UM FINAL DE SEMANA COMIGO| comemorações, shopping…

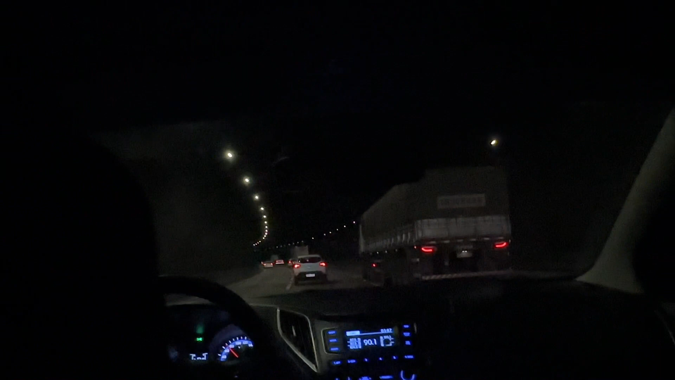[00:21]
Que, inclusive, esse túnel, gente, passava debaixo de uma cidade.